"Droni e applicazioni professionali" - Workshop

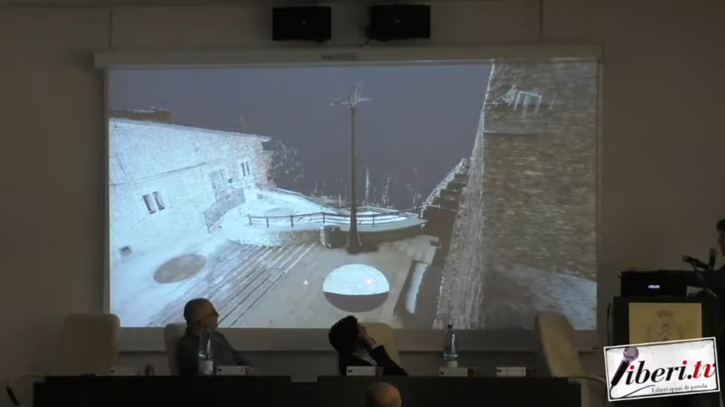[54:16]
io da qui sono passato a qui poi sono sceso giù poi qui questo per mettere insieme e creare anche qui un tracciato per garantire una sovrapposizione per andarmi a rilevare un'area più vasta
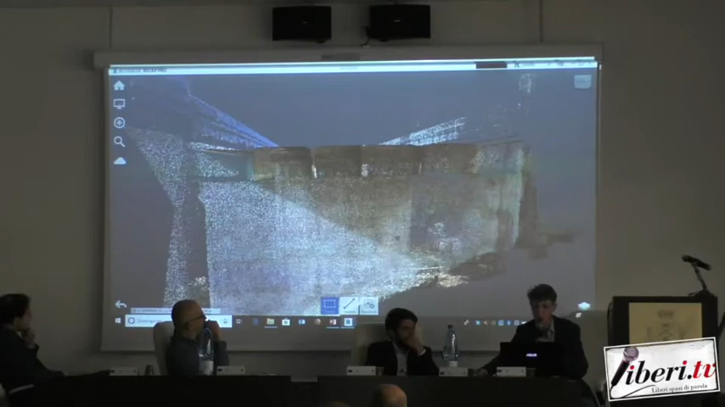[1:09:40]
per ricostruire tutto il sottosquadro la parte di sottosquadro del viadotto e solo il laser scanner mi dà questo livello di dettaglio con il drone sarebbe stato impossibile troppo complicato troppo complesso fare un elaborato del genere